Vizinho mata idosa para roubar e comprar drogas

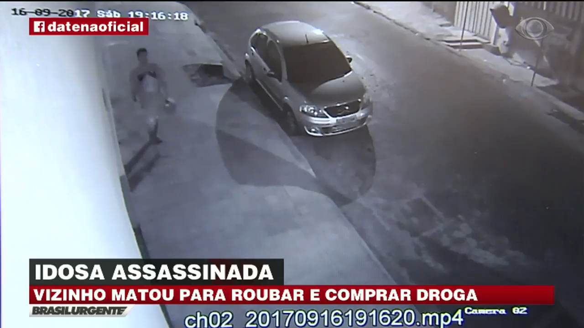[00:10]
Vinte minutos depois, o suspeito, o vizinho da vítima, chega ao local. Na meia hora seguinte, ele mata a idosa a facadas. A vítima morava com parente, mas naquele momento estava sozinha em casa. Nessa imagem, ele aparece com um ventilador nas mãos roubado na casa da vítima, logo após cometer o crime.
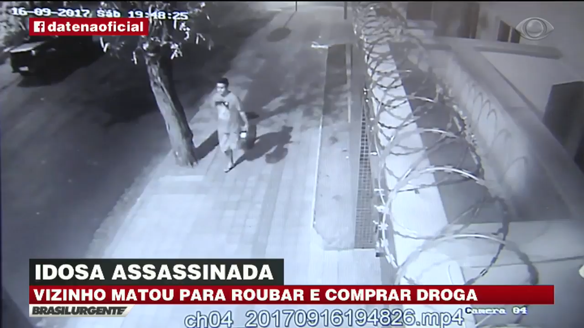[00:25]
Depois, com um botijão de gás que ele coloca dentro de um carro que, segundo a polícia, pertence a um traficante da região.